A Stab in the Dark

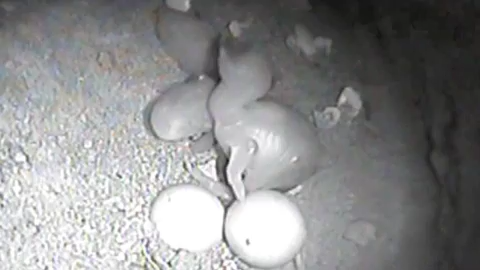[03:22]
Well this film is all in grainy black and white because as you mentioned it's filmed under infrared light and owing to the pitch dark in the inside of these underground holes. In this case this is the nest of a swallowtail bee eater and the big chick in the foreground is the is the chick of a honeyguide that's hatched about two or three days earlier and
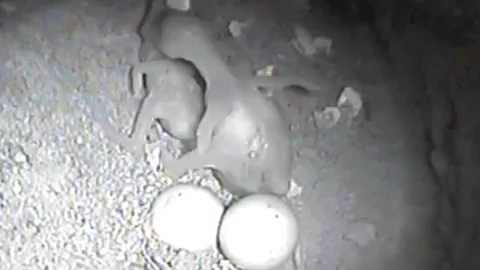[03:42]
the smaller chick to its left is a beta chick that's hatched about half an hour before this film was taken and those two white blobs in
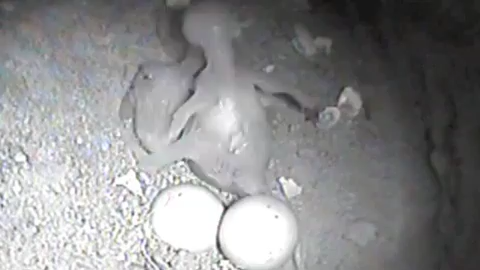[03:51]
the foreground of course are unhatched eggs of the beta that will seem near to the same fate. So as you can see there the honeyguide has the host chick by the head although the fact that it's the
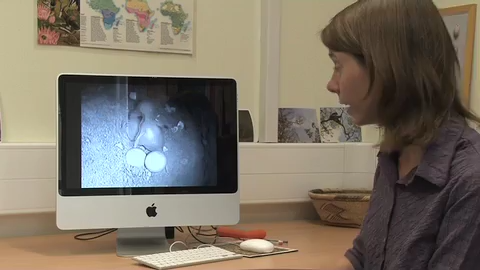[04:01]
head seems to be just a coincidence they sort of flail out at random and simply bite whichever whichever part of the body is closest. We've now filled this in a number of nests and
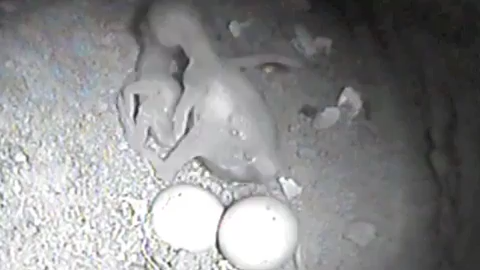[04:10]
found that just one to five minutes of actual active biting time is enough to kill the host chick but honeyguides often pause between bouts of biting unfortunately for the hosts so they can take anything from nine minutes to even seven or eight hours to die. And is there a reason that this behavior has not been described in the wild until now?